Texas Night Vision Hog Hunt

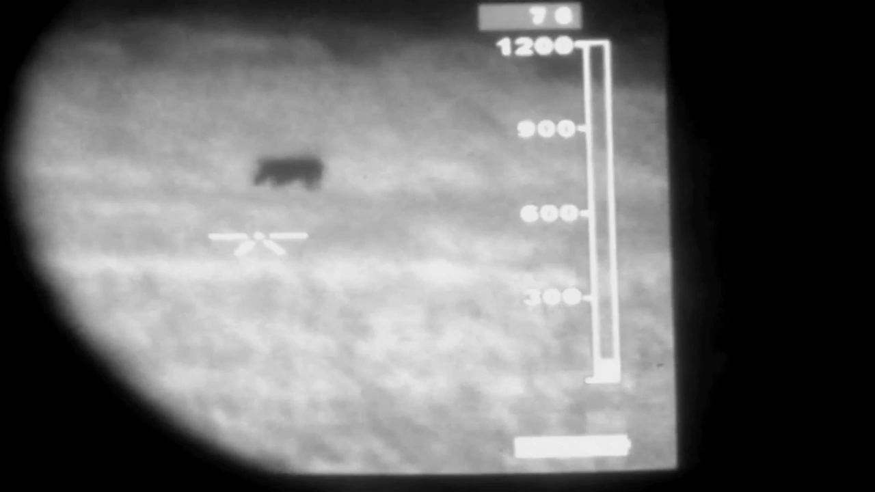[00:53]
He's coming right, he's to our left, y'all get ready, he's coming right at us.
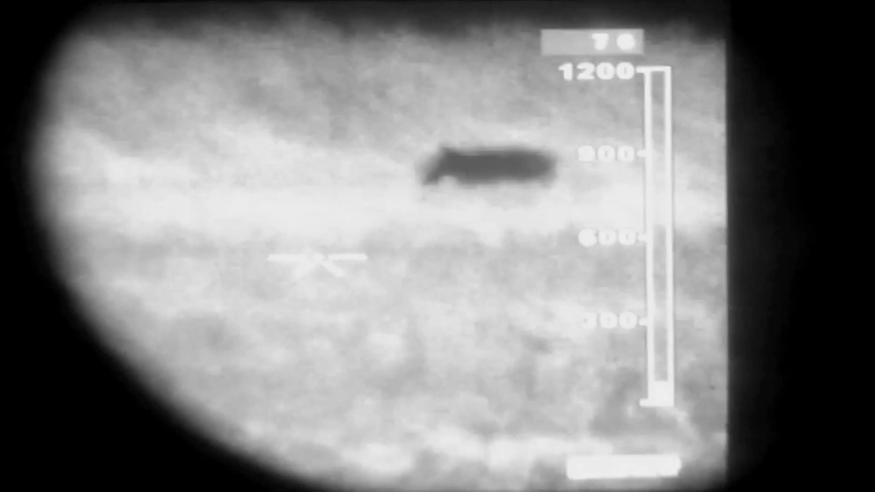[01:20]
He's down, pig down. Get him, hit him, hit him, hit him.
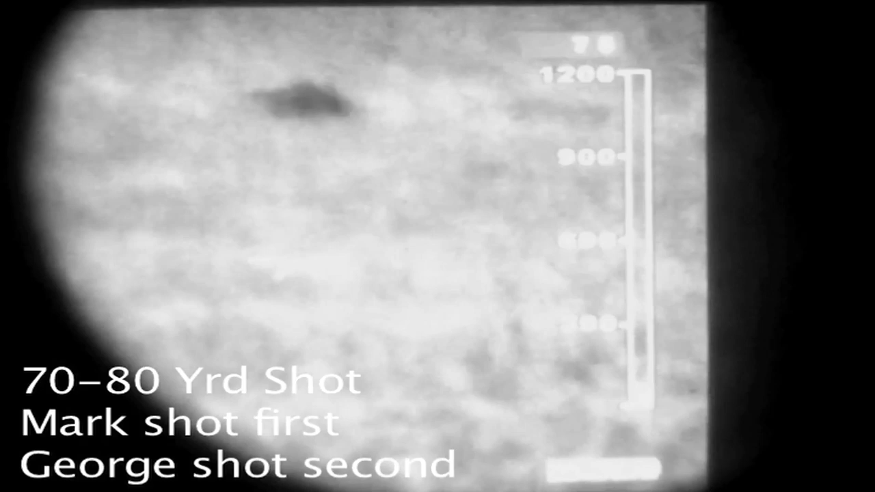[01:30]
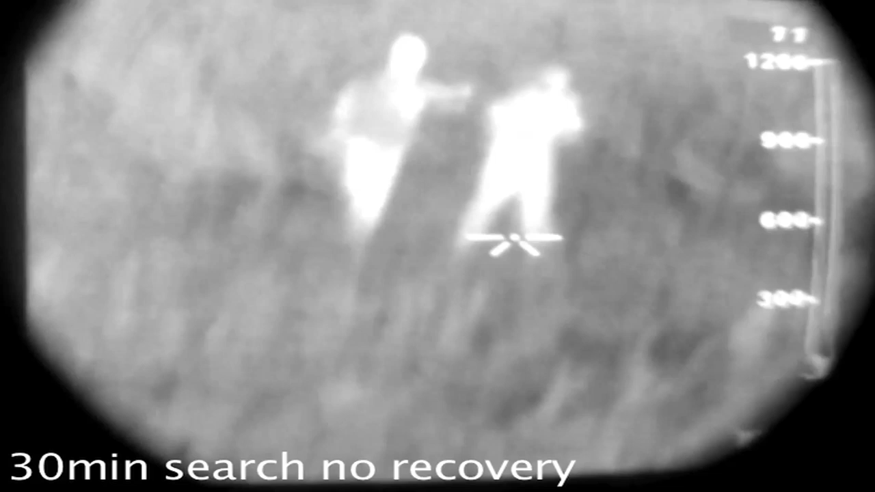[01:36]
And the boys are looking for their pig. He walked into the grass somewhere over here.